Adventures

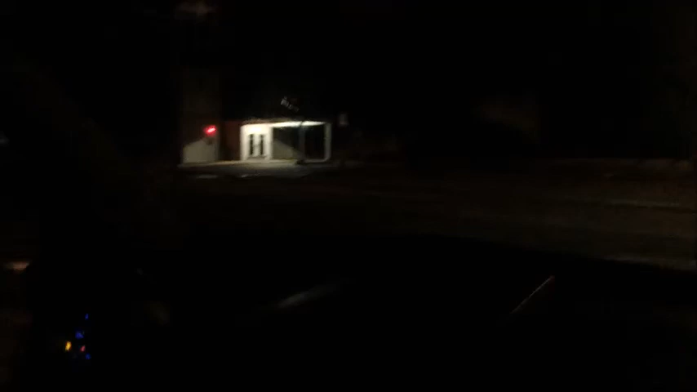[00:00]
Alrighty, so we are in the Volkswagen Beetle. Can't see a thing.